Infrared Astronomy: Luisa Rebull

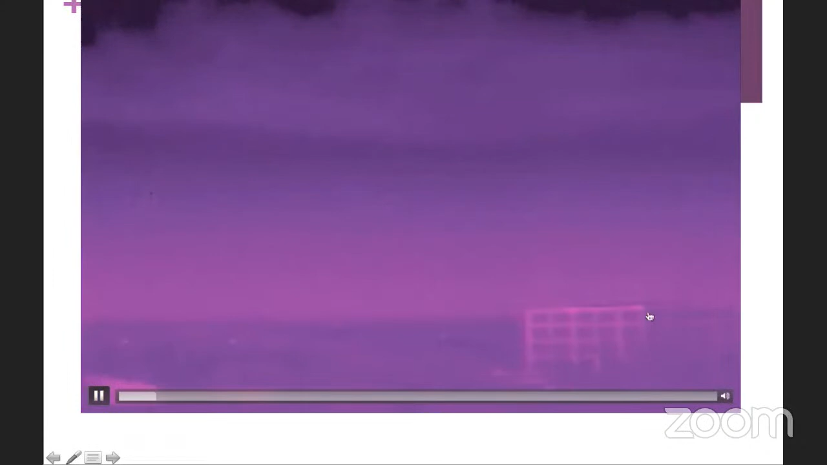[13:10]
This is a building that was in between the camera here and the launch pad, which is about here. It's going to take a little while. This is a cloud bank. There we go. There's ignition.
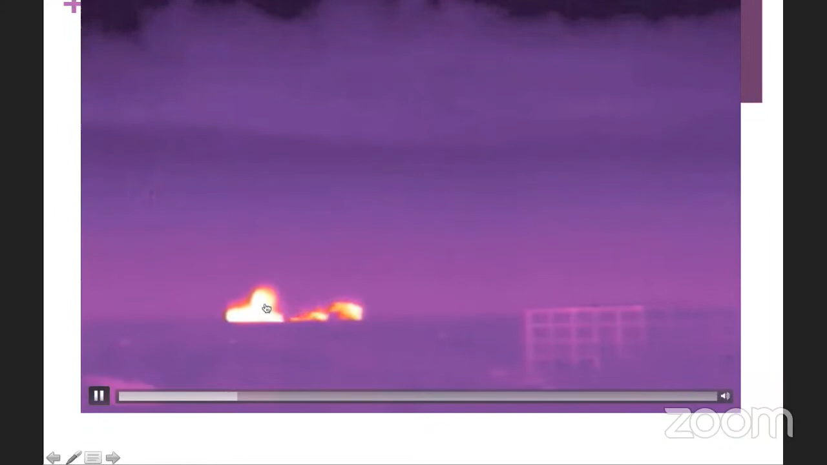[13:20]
So you see the plumes, and then there's the rocket going up. And what's really cool, watch for reflections off the cloud bank. There we go. As it goes through the cloud bank and up into orbit.
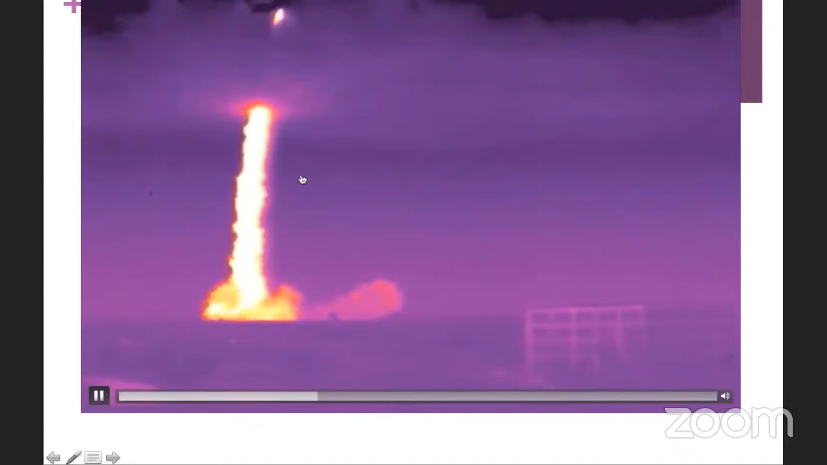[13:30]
Because it's just cool to watch the launches in infrared. You can watch the heat plume dissipate down here.